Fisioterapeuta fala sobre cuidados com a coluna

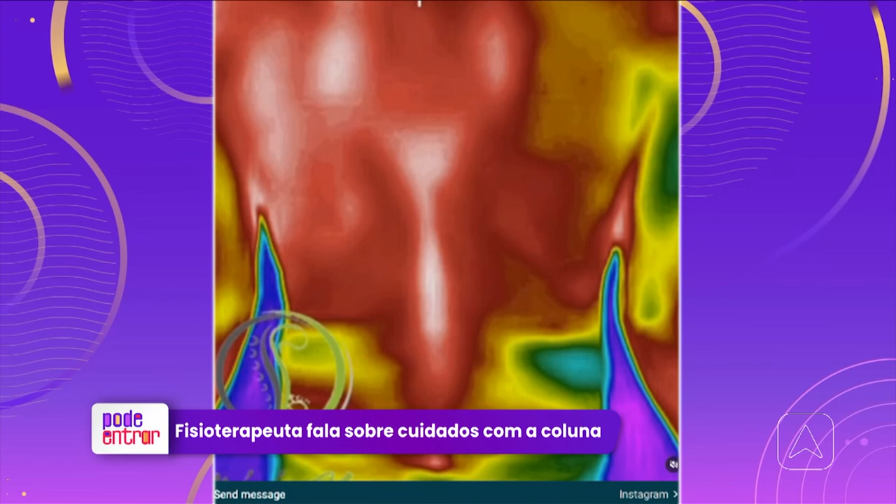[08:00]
No que você também está mostrando aí, também existe um exame de termografia,
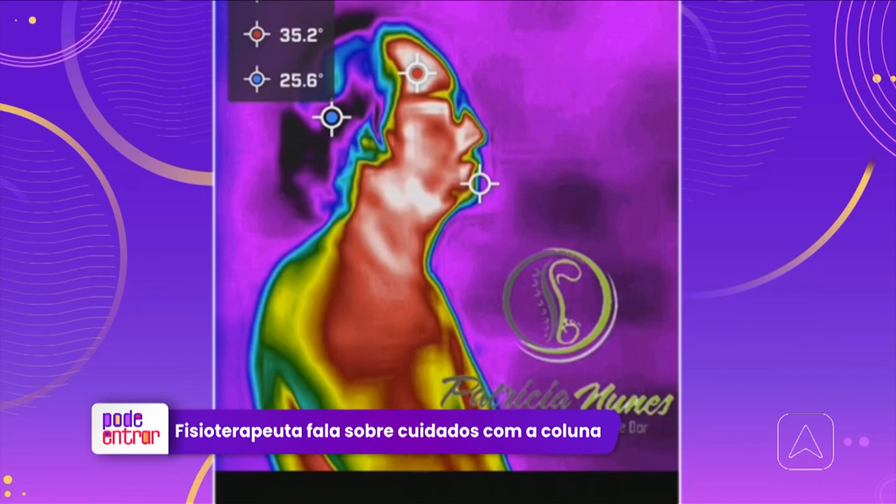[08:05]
em que a gente vai ver o nível de estresse oxidativo do corpo, ver processos inflamatórios, ver neuropatias.
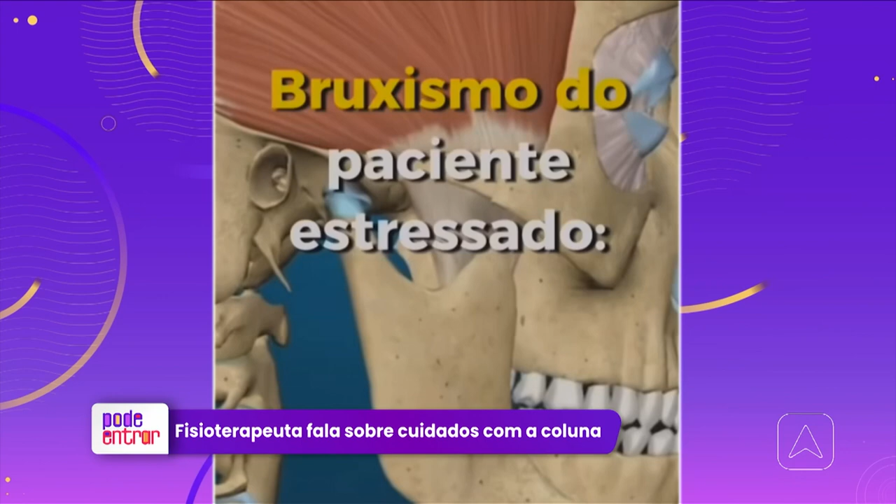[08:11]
Então, é essa avaliação mais sistêmica que a gente vai proporcionar para o paciente um resultado melhor,
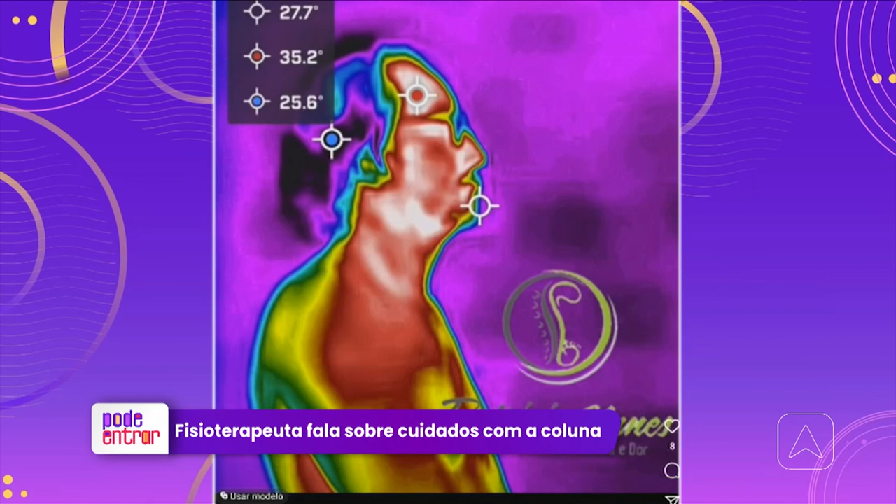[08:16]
porque a gente vai em busca da causa. É, exatamente.
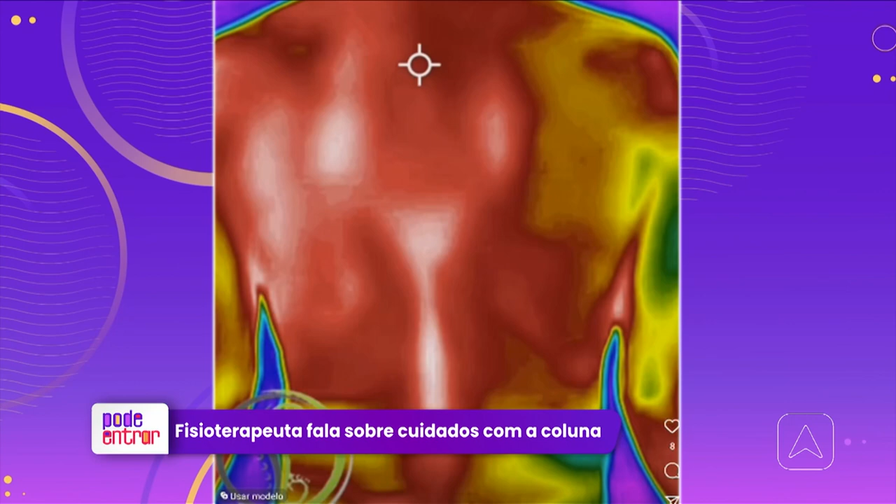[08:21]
Estava vendo até aqui que nesse exame, por exemplo, é detectado bruxismo, né? Um paciente estressado, por exemplo. Às vezes você está estressado, não sabe o que é, tem o bruxismo, geralmente à noite, né?